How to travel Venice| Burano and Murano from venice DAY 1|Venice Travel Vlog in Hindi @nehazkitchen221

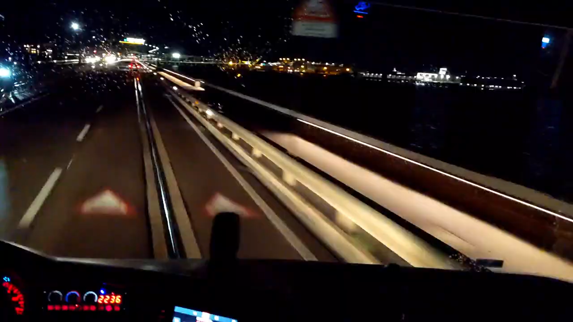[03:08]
here the private bus and government bus costs are the same and the private bus will
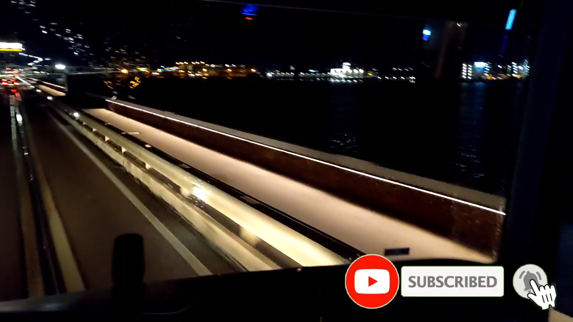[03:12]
go directly to Venice so you can see that both sides of the bus are the sea and we have reached the biggest bus stop here is our hotel at 5 minute walking distance